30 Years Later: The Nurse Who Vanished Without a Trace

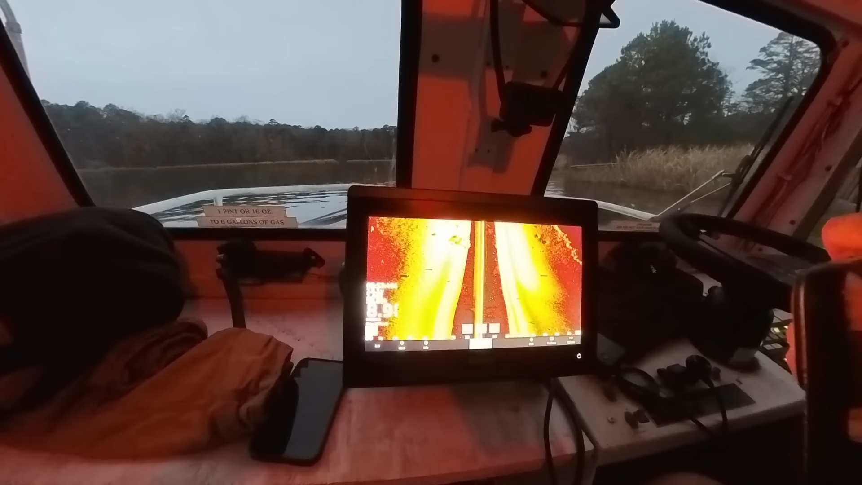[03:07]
Man, that's definitely, I'd say it's a car, but man, it just looks, it looks old and beat up. It almost looks like a fence. See that thing on the back? What's that? Like, it looks like a fence. I don't know, it looks weird. I think it's a car, it just, it has a weird shape to it.
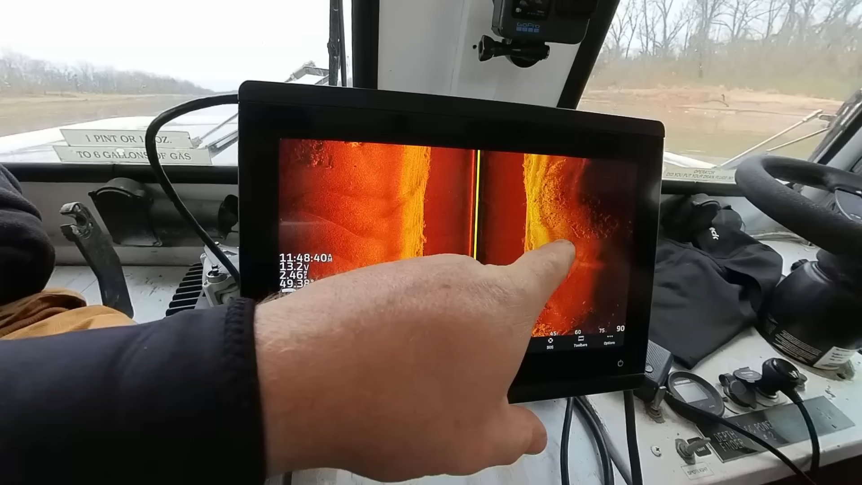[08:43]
Is that the ramp? Or is it back here's the ramp? Right there, that thing. It's right at the end of the boat ramp. It looks small though, doesn't it? But the Vr is a smaller car. It is, but whatever that is, is mostly buried.
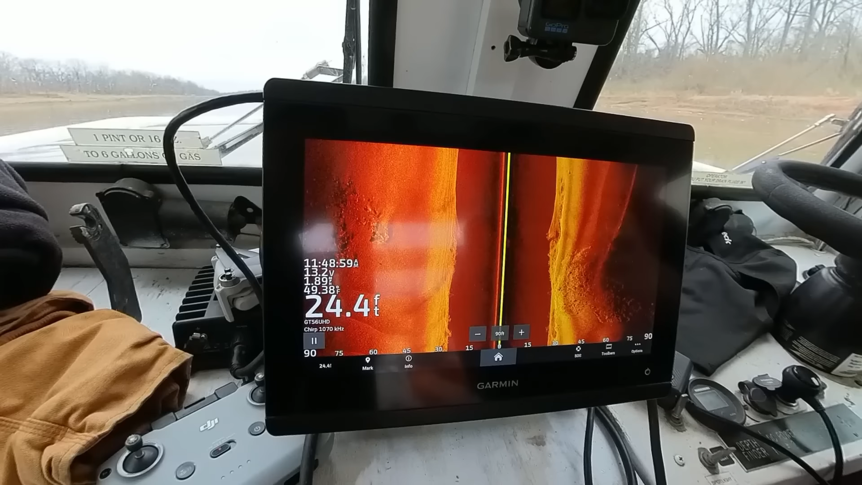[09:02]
On screen: depth 24.4 ft
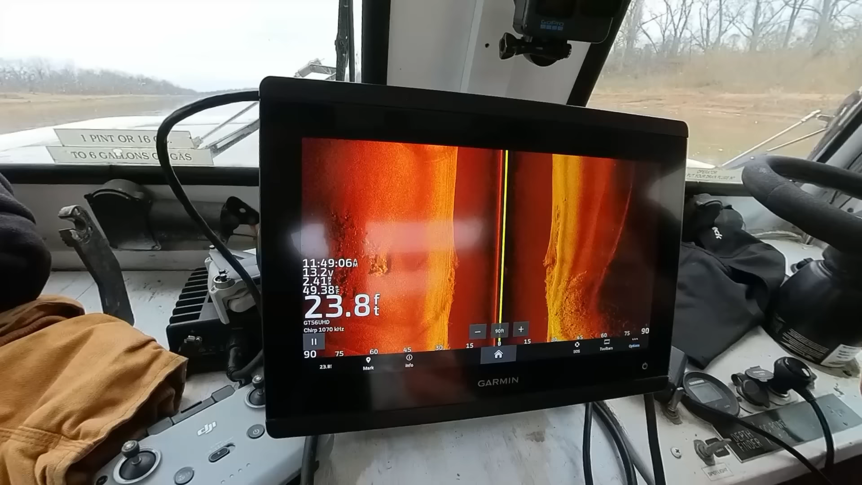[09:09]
On screen: depth 23.8 ft
What's the sizing, I mean?
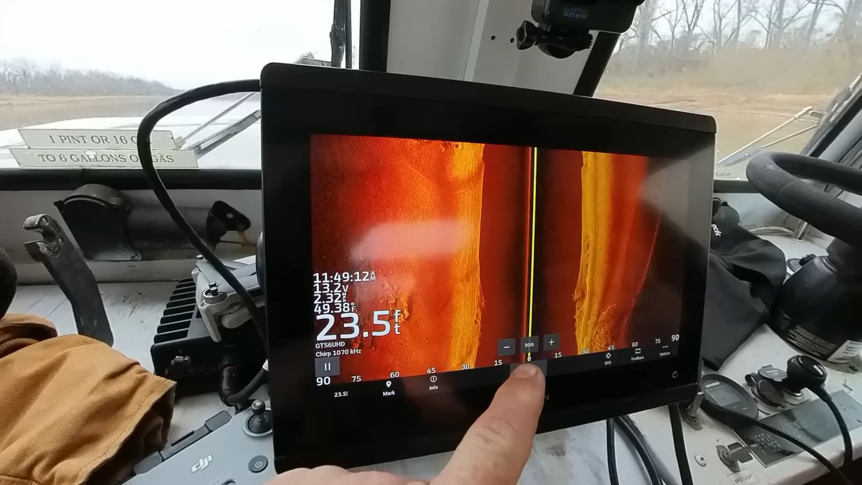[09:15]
On screen: depth 23.5 ft
Well, if that, if that, if I was going to say that was a car, which I'm not, I would say three quarters of it's buried.
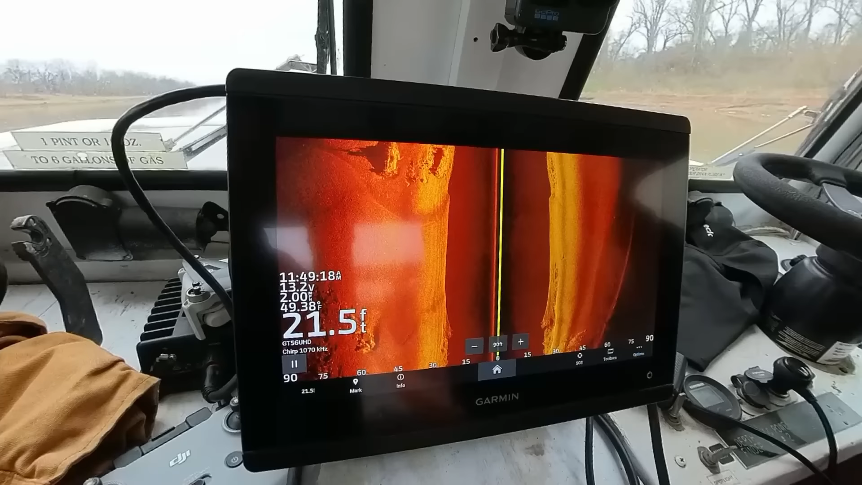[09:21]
On screen: depth 21.5 ft
Well, those are cars. Those are cars. And they're all upside down.
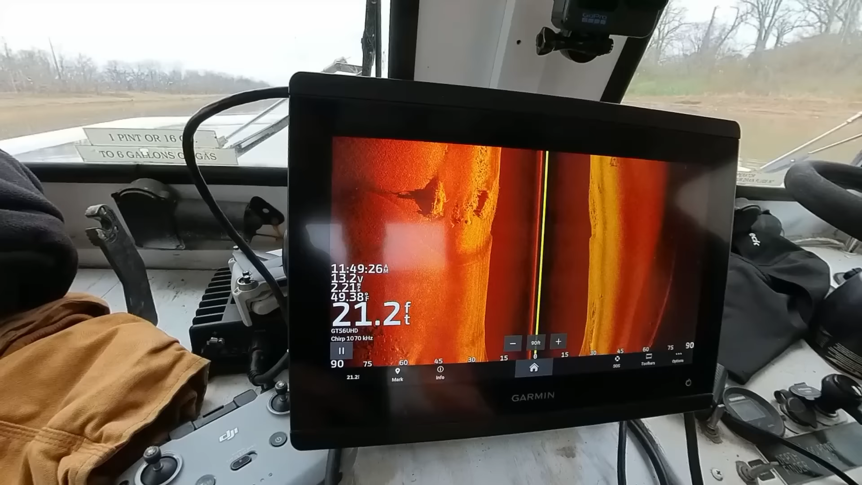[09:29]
On screen: depth 21.2 ft
I mean, there's probably three, one, two, definitely. And then whatever that is. Oh, look, here comes another one. Well,